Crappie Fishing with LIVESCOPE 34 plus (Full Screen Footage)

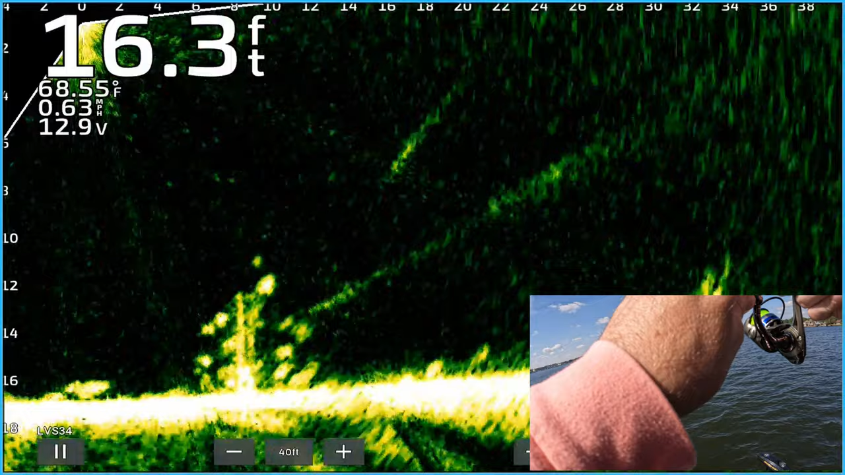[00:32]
On screen: depth 16.3 ft, water 68.55°F, speed 0.63 mph
came out and got it and the tights of that pile oh wow might be the best one of the day oh wow
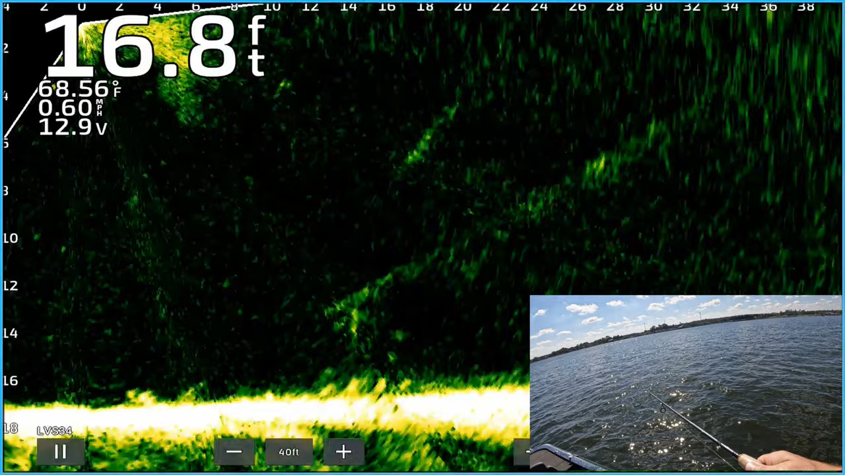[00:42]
On screen: depth 16.8 ft, water 68.56°F, speed 0.60 mph
that's what i'm talking about
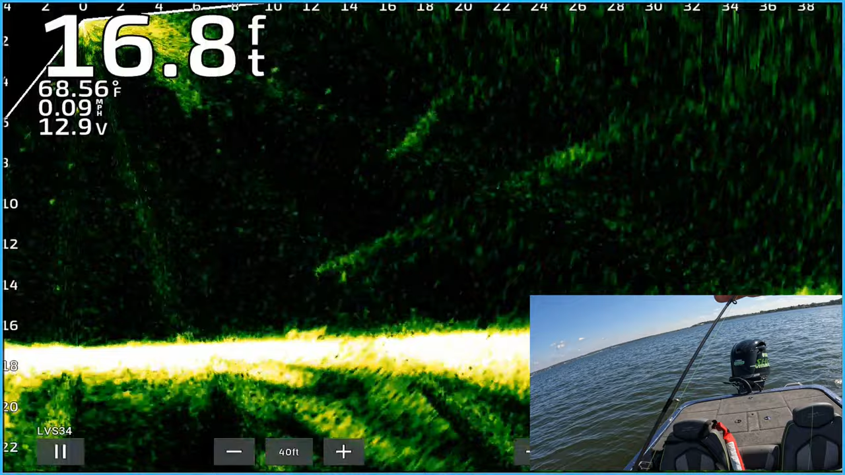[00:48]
On screen: depth 16.8 ft, water 68.56°F, speed 0.09 mph
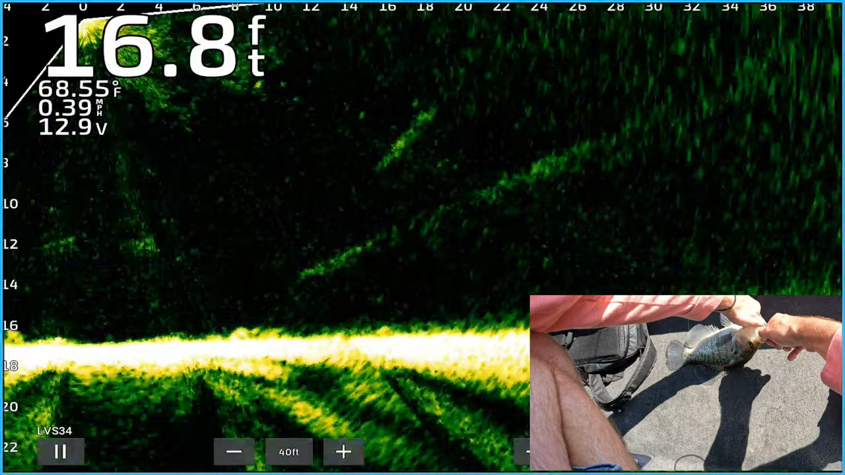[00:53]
On screen: depth 16.8 ft, water 68.55°F, speed 0.39 mph
man you didn't even see him down there you saw let's see what them are down there
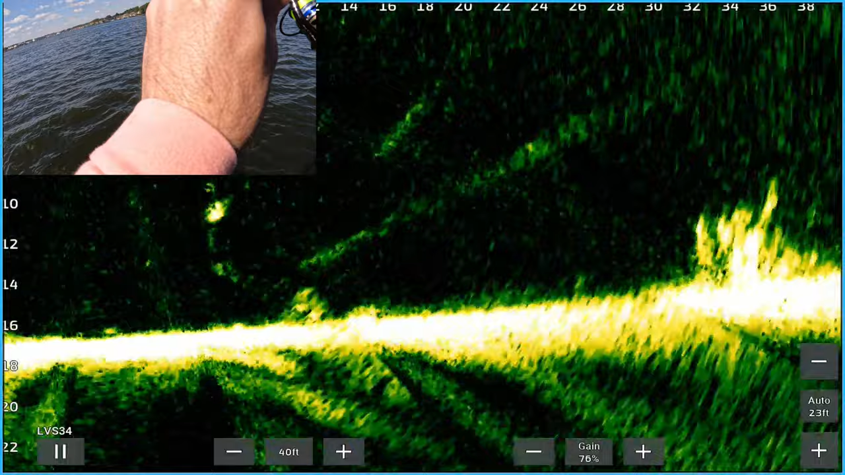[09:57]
Come on sucker, there he is, these are the slightest little nettles.
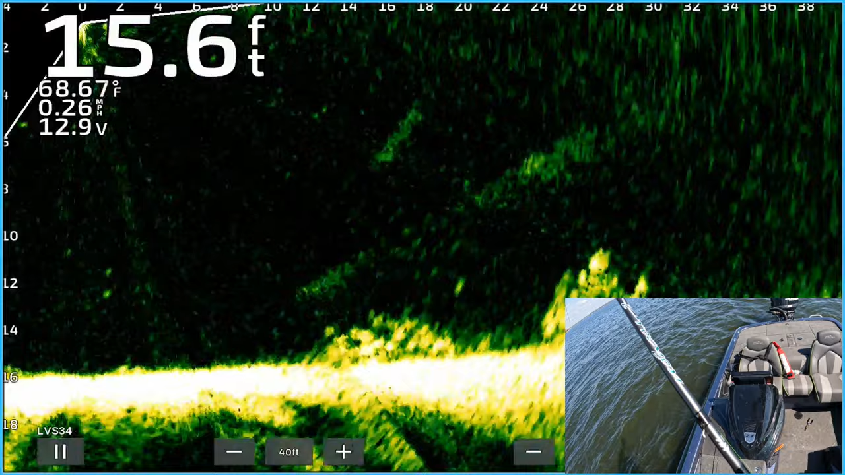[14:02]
On screen: depth 15.6 ft, water 68.67°F, speed 0.26 mph
come on, what are you doing, that's a good one, oh yeah, that's a good one, dang good one, holy moly, oh my gosh, he's the best one of the day, golly,